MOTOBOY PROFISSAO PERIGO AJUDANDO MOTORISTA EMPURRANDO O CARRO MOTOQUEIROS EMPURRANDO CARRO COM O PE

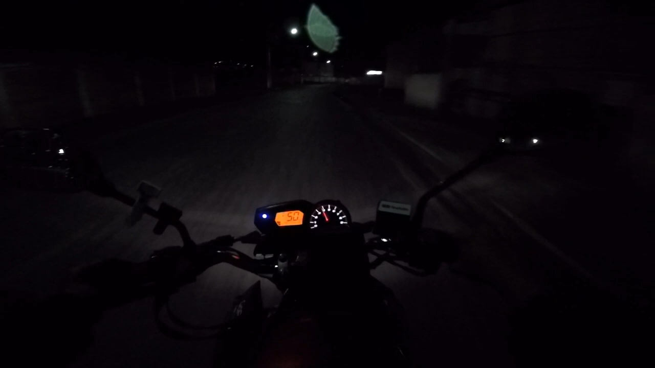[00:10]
Tá de brincadeira, hein, tio? Liga seta, tiozão. Liga seta, tiozão. Isso aí é do MSS, movimento sem seta, tiozão. Opa, esse tá dando a seta meio esquisito aqui. Ele vai entrar na garagem, tiozão. Perigo isso aí, mano.
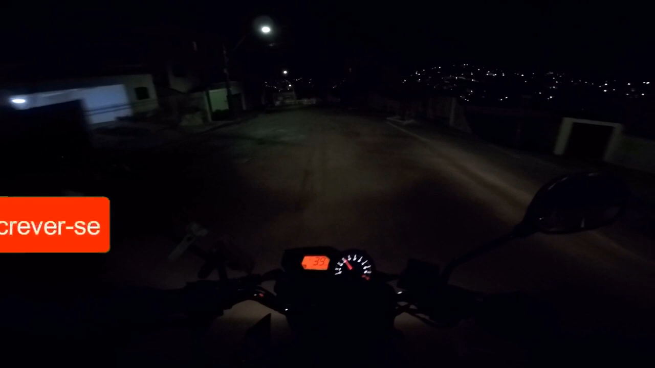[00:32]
Olha o outro também, vai entrar na garagem. Aí dá seta pra lá, dá seta pra cá. Vai lá na contramão, tiozão. Cuidado aí, tio. Cuidado aí, mano.